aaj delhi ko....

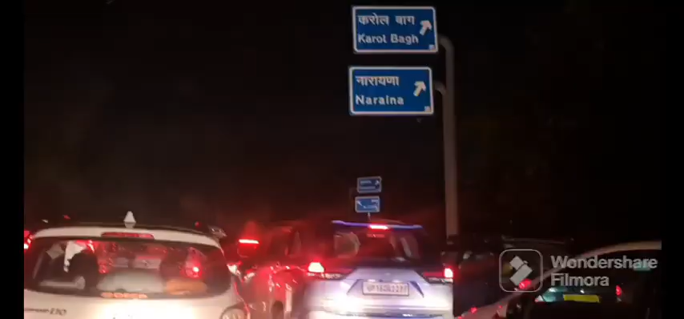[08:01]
अभी निकल गए हैं मिटिंग करके और अभी फसे हैं दिल्ली के जाम है यह रहा अपना दिल्ली का जाम अगर थोड़ा सा उपड़ से दिखाऊंगा ना पूरी नदी जी दिखती है आप है रेड लाइट के मिटिंग